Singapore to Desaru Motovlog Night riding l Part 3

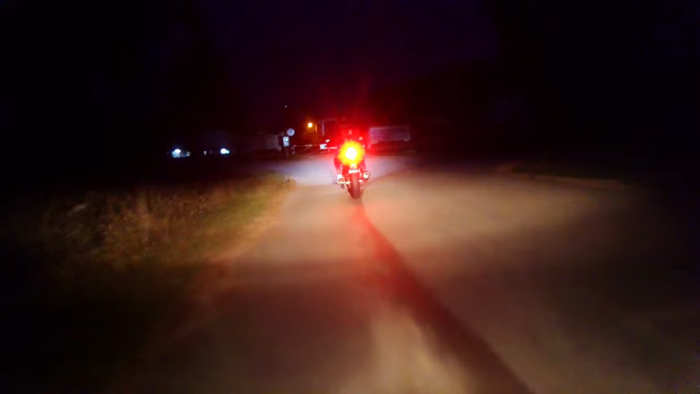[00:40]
which is about 25 kilometers away. And we didn't know the road on the way there, the last 3 kilometers, was gonna be pitch black.
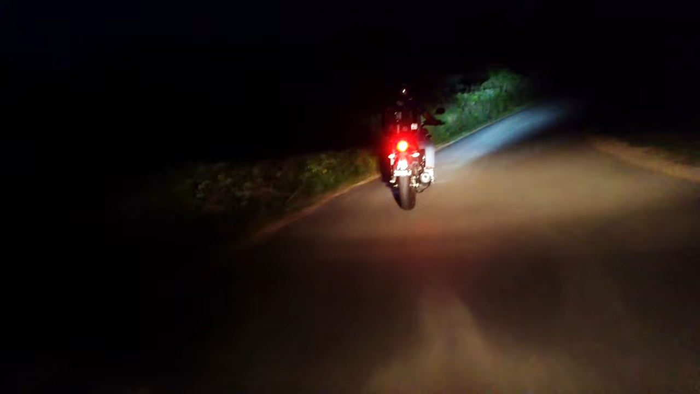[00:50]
There was no street lights, we got no fog light, we are depending on our headlight. It was very scary, and our mind were just thinking, what if we got stuck in the middle of the road? There's no help. So we are just make our prayers, and then we head ahead to the location.
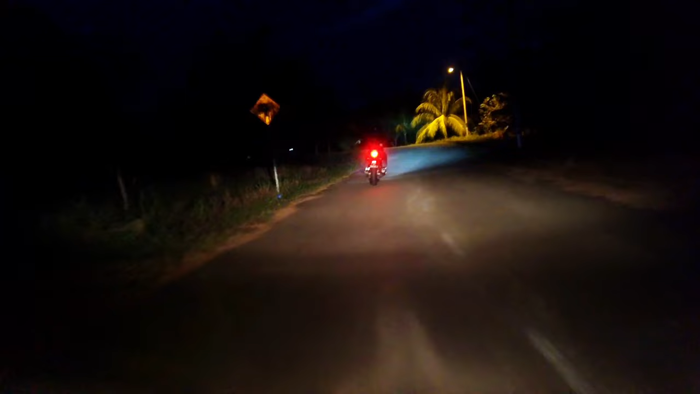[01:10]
So it's only one way, we cannot stop anywhere in the middle. Left and right is just a farming area.
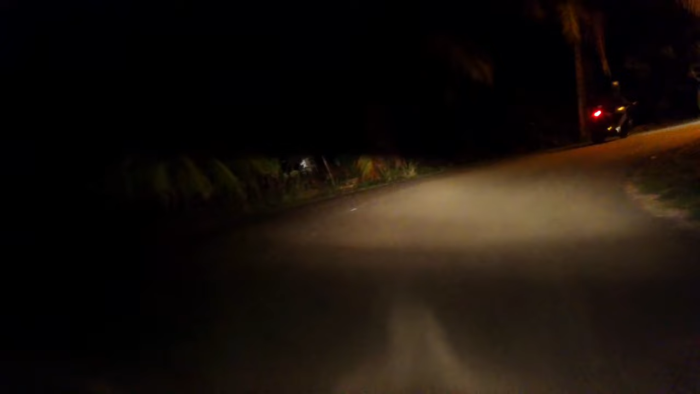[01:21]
So as you can see, we are going to reach to the location, and finally we see lights, and this is the location that we are going. It's quite popular.